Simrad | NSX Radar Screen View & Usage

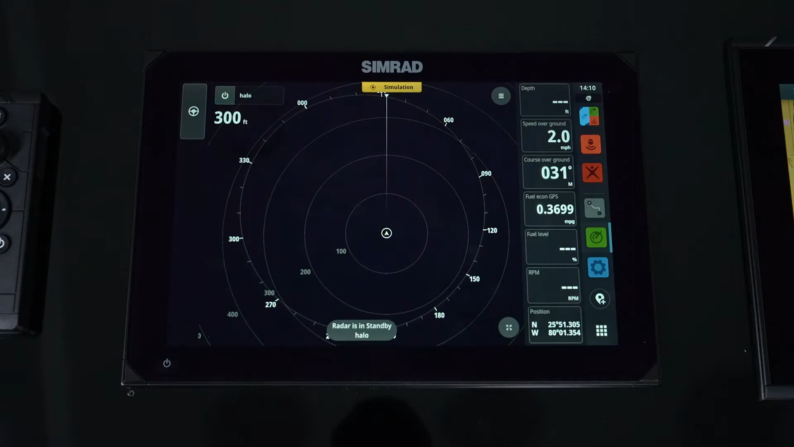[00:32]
So we will transmit the radar, start it going. You'll also notice the button next to it where it says halo. If I were to have multiple radars, or if I were to have a radar that would have dual range capabilities, I would hit the word halo, and it would tell me what my sources are that I could select. So I could select on a true halo radar, halo A or halo B, because I've got two independent views there in a single radar.
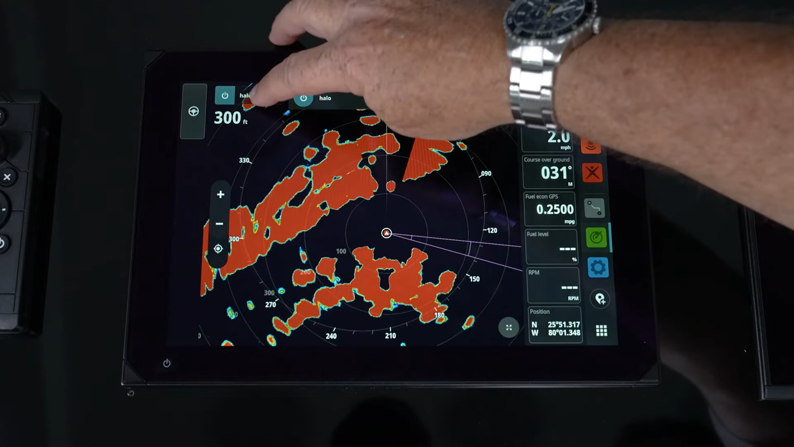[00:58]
So now I can select which radar I want to view at that time. We can go through, and we notice again, remember, anytime we get a tile, we can always expand to a full page. That icon's always there. You've got your zoom in and out. You also have the, just like a chart, you can move around and hit your home button, put you right back on.
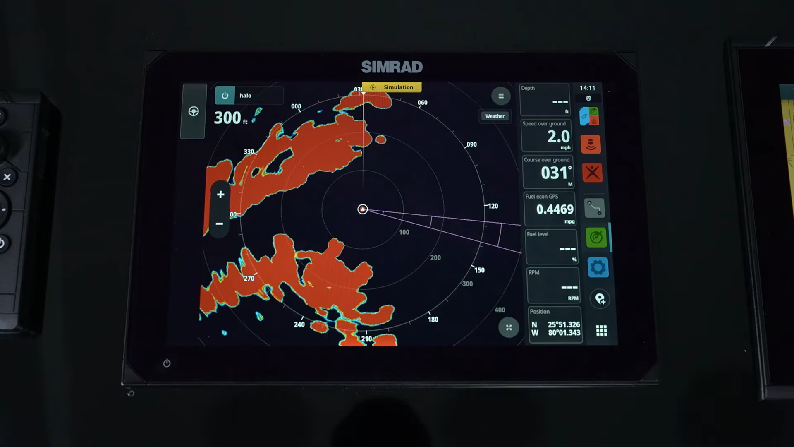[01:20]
But you can go and look at any target by putting a cursor on it. It'll give you a range and bearing, so quick and easy to find out, distance, direction from your vessel, where a target is at any time. Simply hit the X to make it go away. Now we go into our menu. This is the menu just for the radar. Again, you'll notice it's a single page, but you'll also notice that we've got a lot more information about what these features are that you might want to change. So when we start, we go into modes. With our halo range, we have different modes.
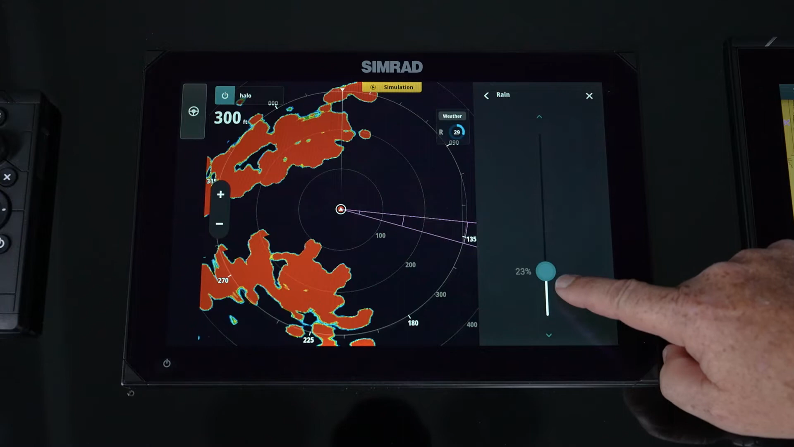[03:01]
Rain is always left off unless we're in fog or rain. What happens is you're going to see this speckle all over the screen. You want to clear that up. But again, you don't want to take it too high because if you take it too high, you're actually going to end up removing targets. So just clean it up to where you can see all the targets without that speckle all around. Now, as we keep moving down, we have velocity track. So velocity track is our Doppler capability.
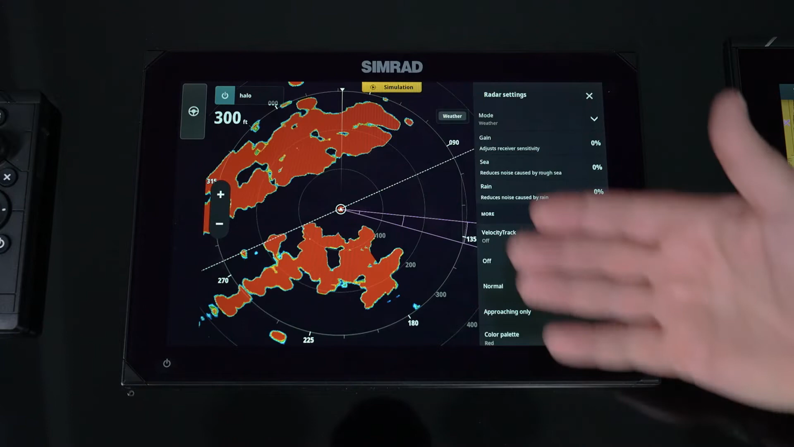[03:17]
So when we're in a pallet like a red pallet here that's showing some landmass, if we were having moving targets and they were coming towards us, they would be in a yellow color. If they're moving away, they'd be in a blue. This is great for situational awareness where we need to find out, is that target dangerous to us or not? But by turning velocity track on, it makes those targets bright yellow in this pallet. In a yellow pallet, they'll be red. So it's an offsetting color that shows that the target's coming towards
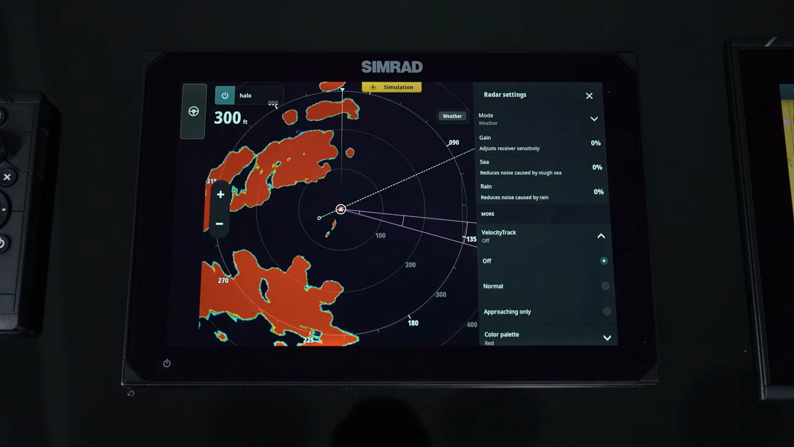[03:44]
you and anything leaving or diverging is always in blue. But you have the ability to just turn on just those approaching targets if you want. So I don't care about what's leaving because it's safe.
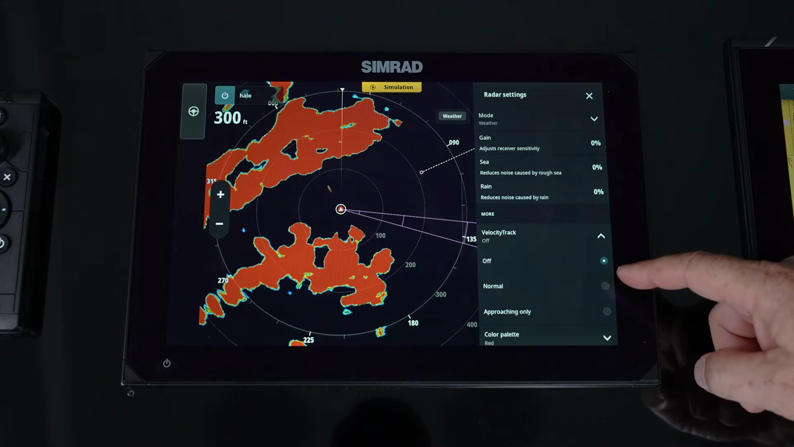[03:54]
I can either select normal with both incoming and outgoing or approaching only.
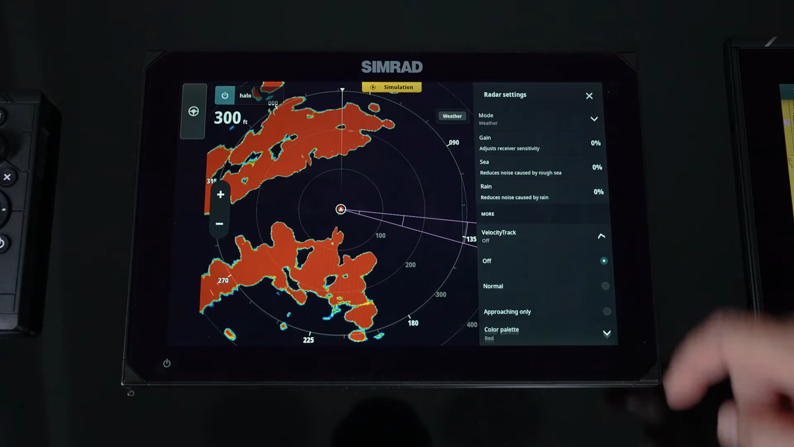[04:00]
Next one down is our color palette. So we do have different palettes that we can go through and select. Again, this is all personal preference. If you like that white background, it can show some of those smaller targets up a little bit better.
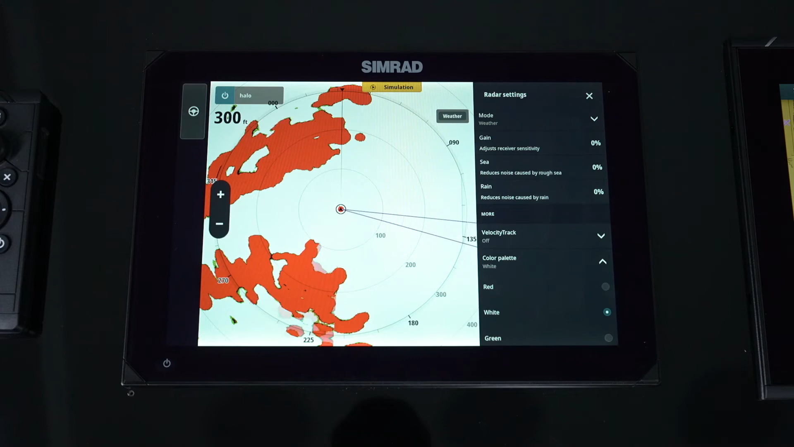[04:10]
When you start working with nighttime stuff, you've got green or yellow. So we have the ability to pick that, and again, it's all personal preference. And that's your color palette. Orientation, just like our chart, we could do heads up north up, course up. So by simply just picking the appropriate, you'll notice that the chart will move around accordingly. Obviously, with course up and stuff like that, we need to make sure we do have a heading sensor on the vessel. Position, we have the ability, just like with our chart,
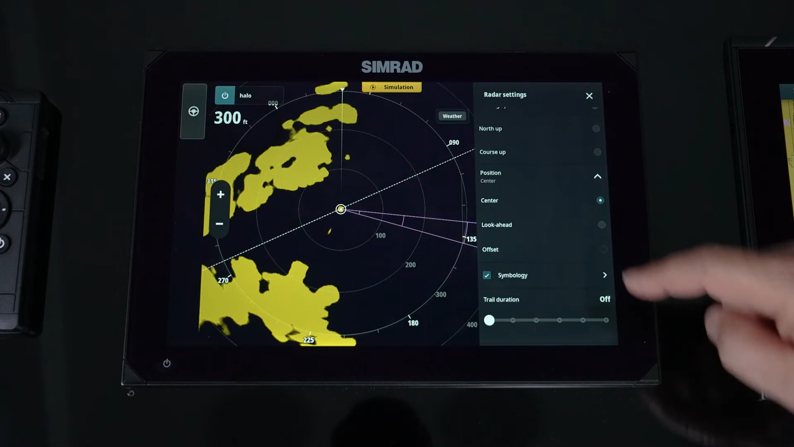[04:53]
where maybe we want to do a look ahead, so that puts it in that last one quarter. We're seeing more information ahead of the vessel. We can go back to center, or we have another feature called offset, where you're able to kind of put that and move that target. So if I always want to see more to that starboard side every time I turn that back on, that's where it's going to stay. So that's called offset. You can put it in a custom position, not just look ahead or center. So symbology, if we go in here, this is where all of the information that's on the radar.
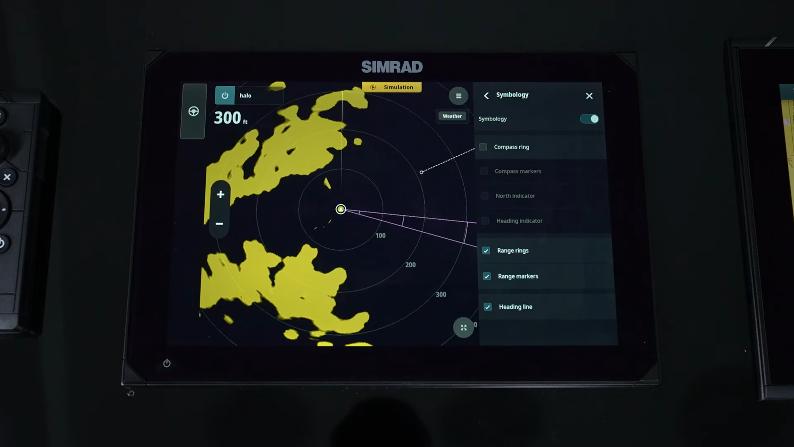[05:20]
So we can go and turn compass rings off if we don't care about them, you know, range rings. So we can go in and turn that stuff on and off, or completely turn everything on or off. Just go to a simplified screen. Again, it's up to your personal preference. So we start moving past symbology, we have trail duration. Why would we need trail duration? So trail means when I'm tracking a target, how long do I want to leave that target information on the screen?
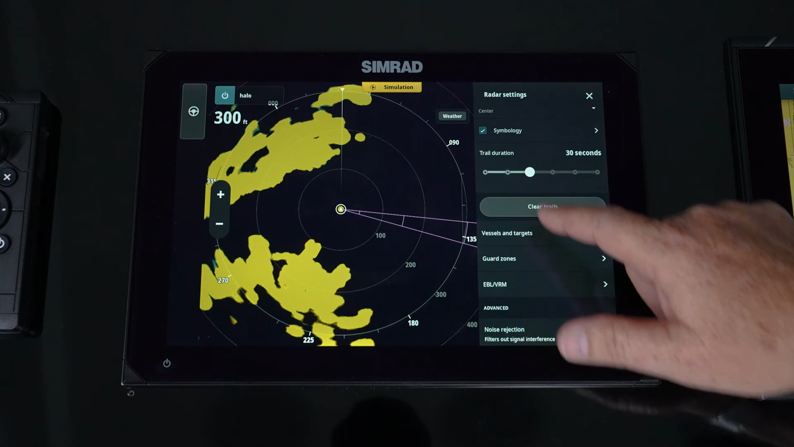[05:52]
So when I increase that and bring it up, you're going to start seeing some offsetting colors in blue.
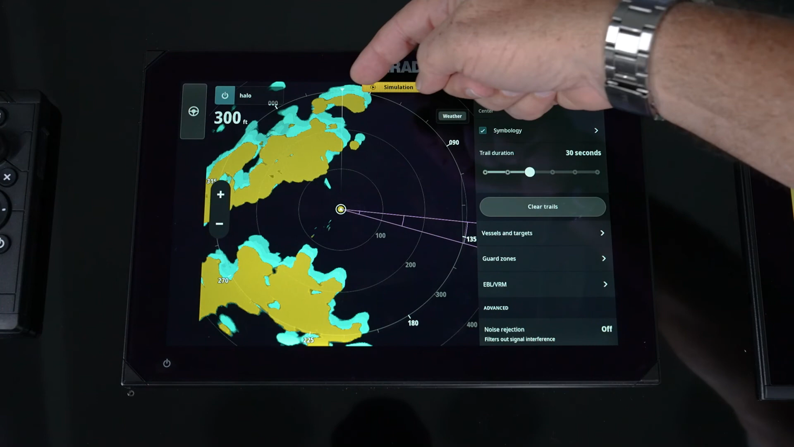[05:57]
So as that target moves, that's going to stay on the screen for 30 seconds before it disappears.
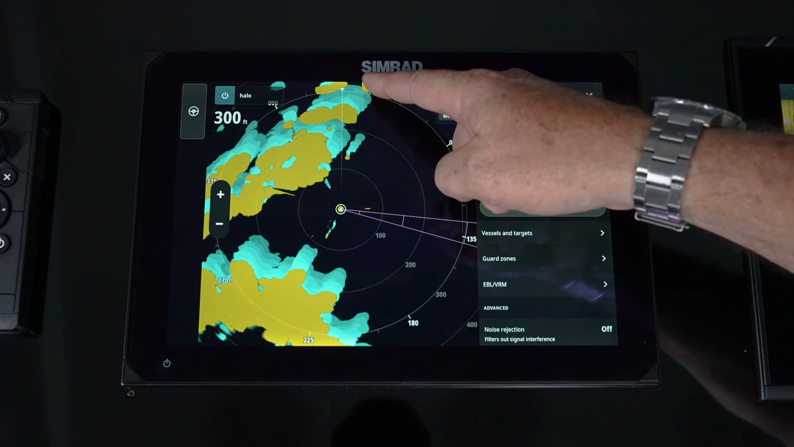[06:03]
And you notice as it goes further and further in time, we actually change our colors.
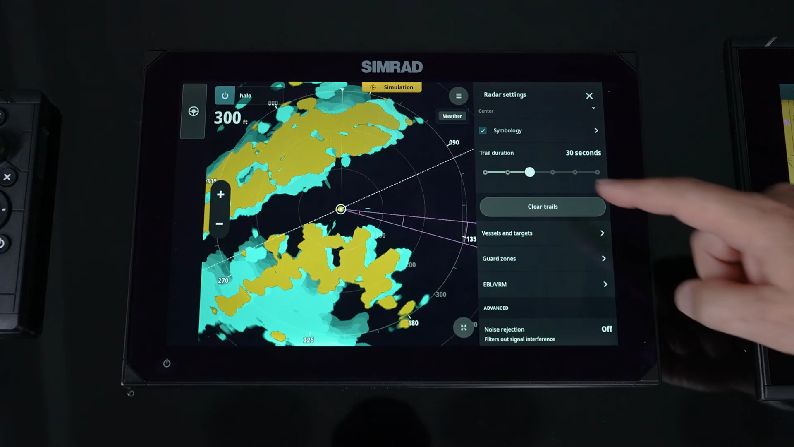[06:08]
This is really helpful if you are looking for birds, because birds are going to show up as a small target. You don't catch them every sweep. But by turning on trails, you're able to look for an area on the radar that is about the size of a dime over a quarter that has all these multicolored targets.
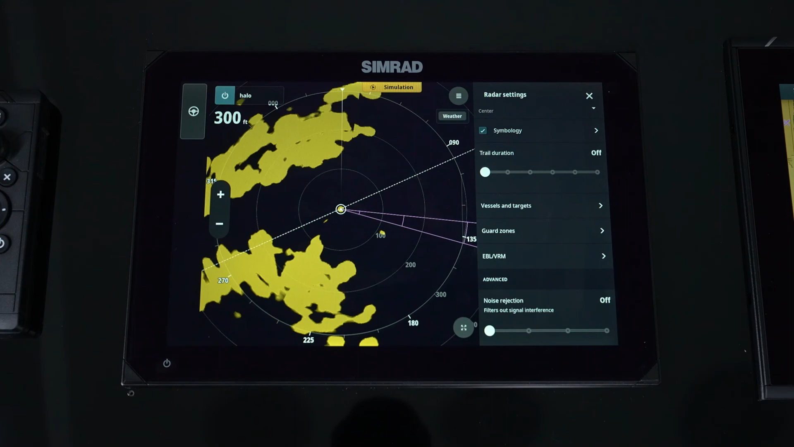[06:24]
Because when you get erroneous wave heights, it'll be here, then it'll be over there, then it'll be over there.